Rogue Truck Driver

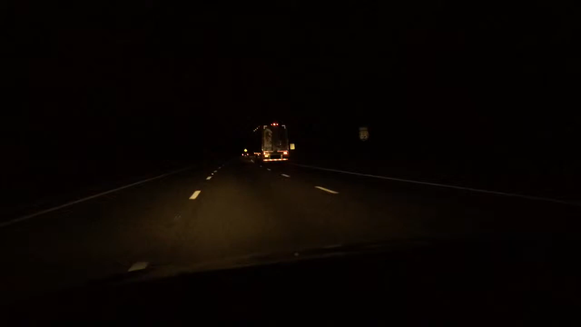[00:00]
so this has got to be the most maniacal that's a word semi-truck driver that I've ever seen and it's weird because this is the second time in four hours that I've called a highway patrol because the first guy was sleeping and this guy is so aggressive it's ridiculous